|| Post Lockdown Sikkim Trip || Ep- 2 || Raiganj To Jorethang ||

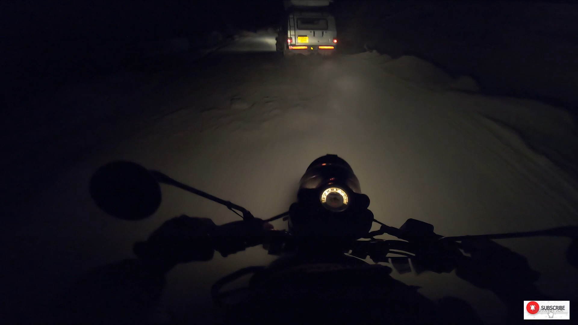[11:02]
তো যথারীতি মাল্লিতে সিকিম পুলিশ আটকে দিয়েছে, পিলিয়ন রাইডার অ্যালাউড না সিকিমে। তো বনিকে একটা সিআরজিপে বসিয়েছি এই যে সামনে গাড়িটাতে,